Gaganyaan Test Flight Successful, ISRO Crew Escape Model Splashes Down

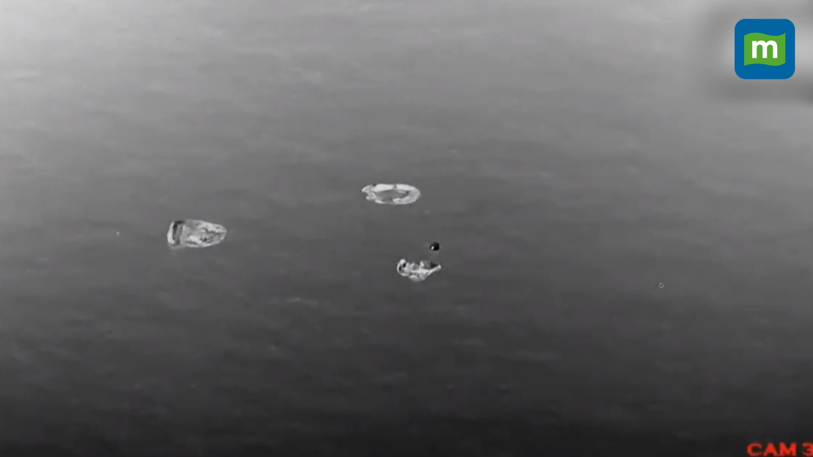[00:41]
mission control center here at Satish Dhawan Space Center Shri Harikota on your TV screens the visuals live from the Bay of Bengal